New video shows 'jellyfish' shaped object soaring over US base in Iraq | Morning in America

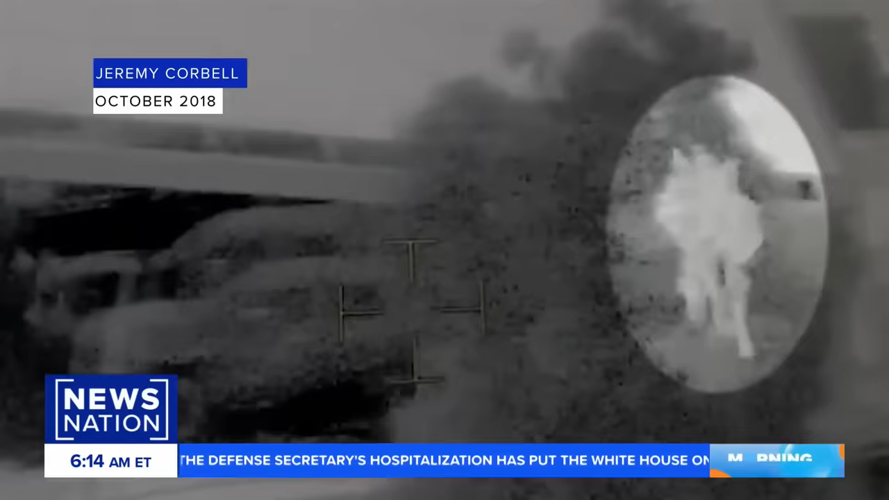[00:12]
joint operations base in Iraq, showing what appears to be this jellyfish flying through the air. You see it highlighted here with these dangly legs.
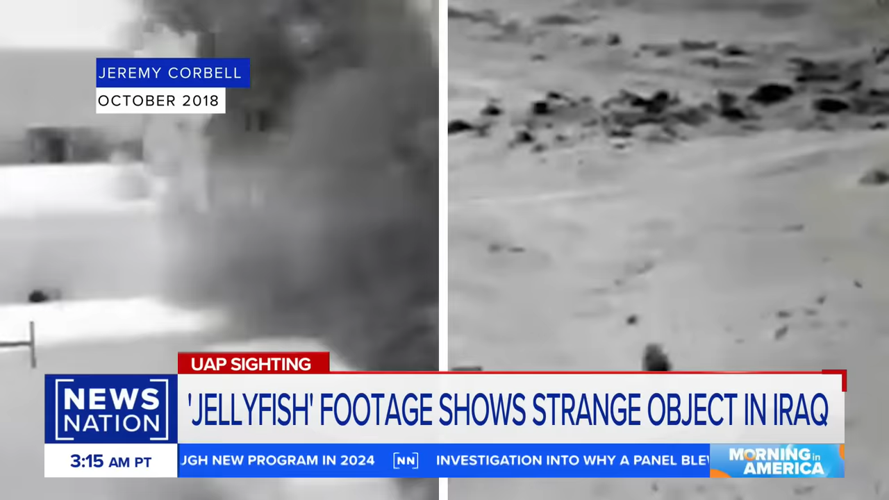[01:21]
You can see the object going from white to black, indicating a change from hot to cold on thermal imagery.
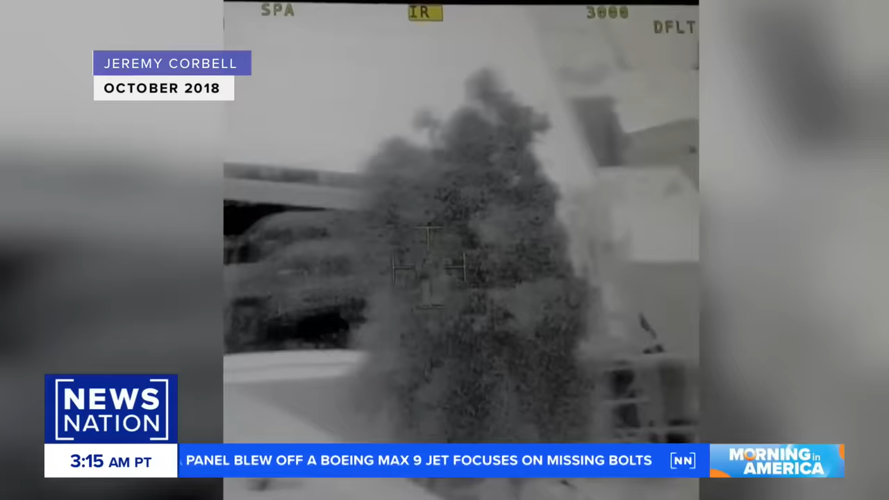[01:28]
While News Nation has not independently verified the authenticity of the video,
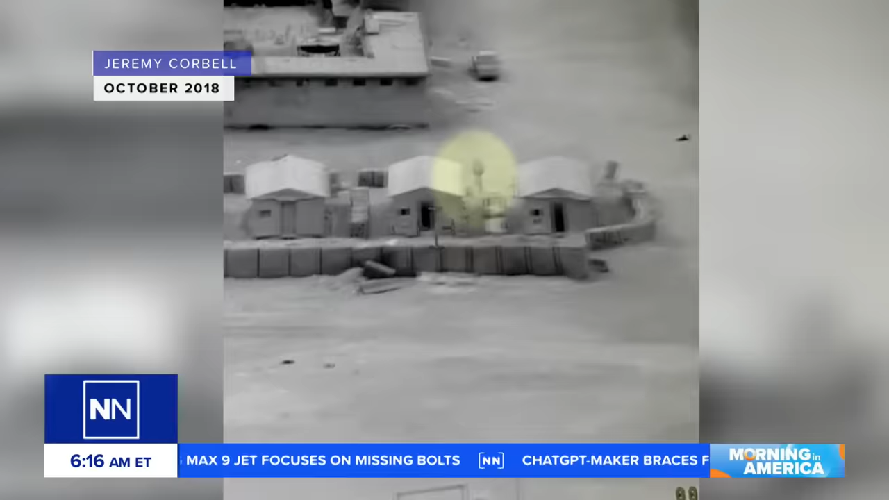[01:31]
the UAP was allegedly moving through a sensitive military installation.
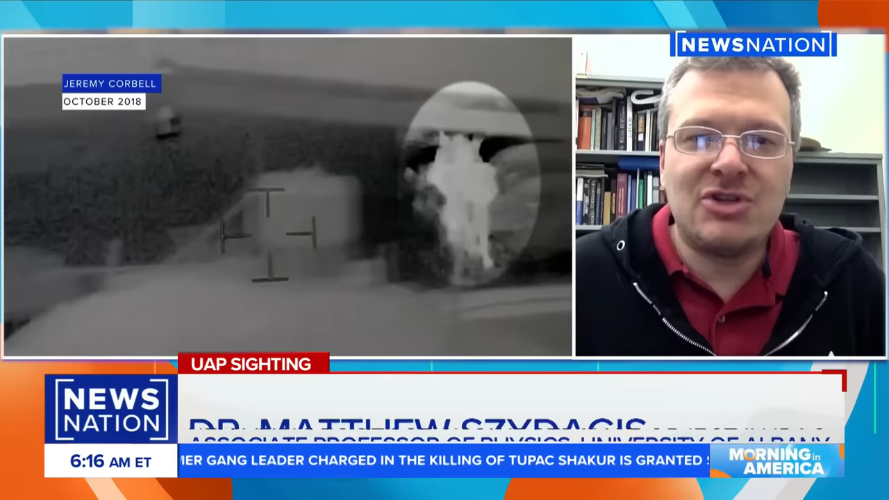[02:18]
And the color change is quite strange, because it implies either a camera artifact, like some sort of rescaling or some sort of signature management, because it doesn't make sense that it would be changing from hot to cold so quickly, if that's what's happening. That's not really physically possible, as far as we know.